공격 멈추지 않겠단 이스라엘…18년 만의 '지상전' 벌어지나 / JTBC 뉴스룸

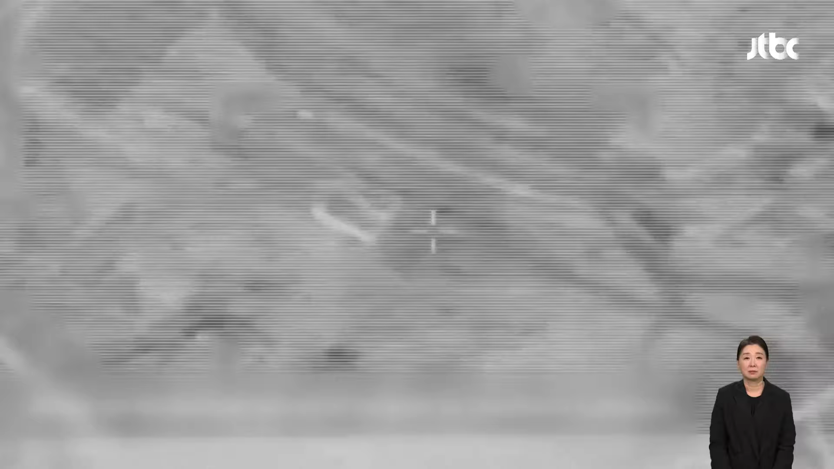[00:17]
표적으로 삼은 건물이 순식간에 산산조각 납니다.
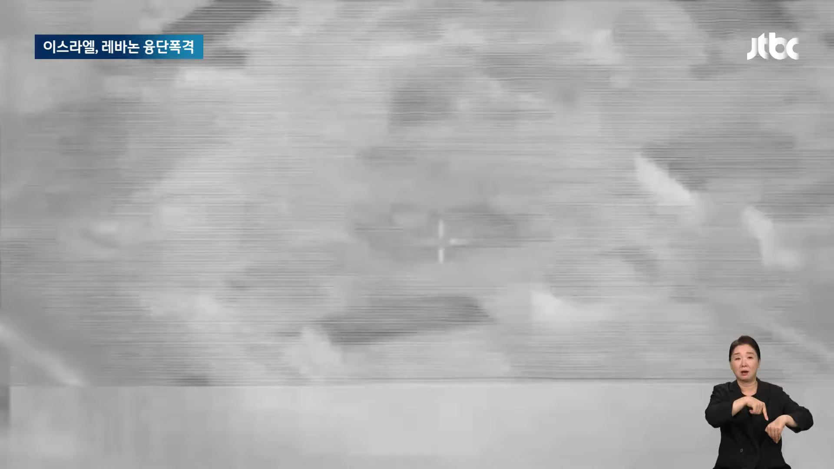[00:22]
파편이 하늘 높이 튀어오르고 일대가 순식간에 불길에 휩싸입니다.